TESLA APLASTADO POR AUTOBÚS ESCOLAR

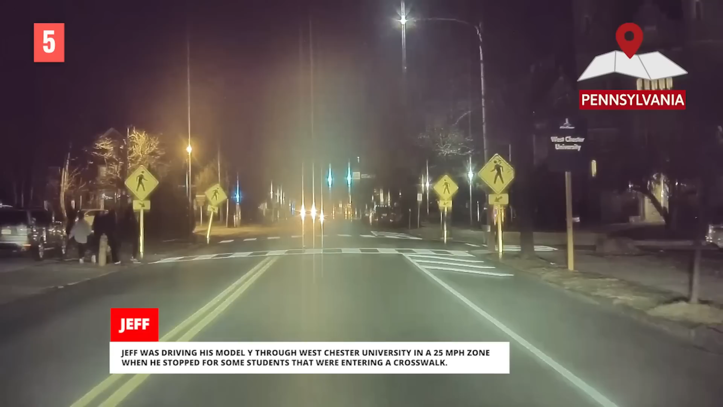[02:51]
Jeff estaba conduciendo su modelo Y a través de la Universidad de Westchester en una zona de 45 kilómetros por hora,
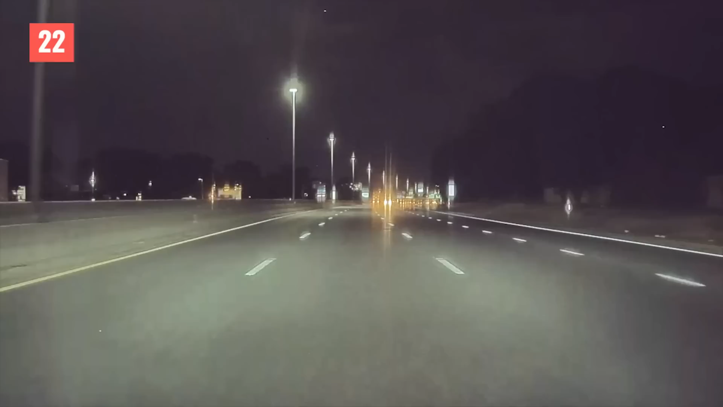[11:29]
Un coche se dirigía directamente hacia él en la autopista. Después de evitar el accidente, Tyson no estaba seguro, pero dice que sintió como si las ruedas y los frenos hicieran algo para mantenerlo apuntando hacia la carretera. Cree que si no fuera por el control de tracción del Tesla, podría haber acabado haciendo unos cuantos trompos en la autopista. Patrick conducía su modelo 3 en Brisbane, Australia.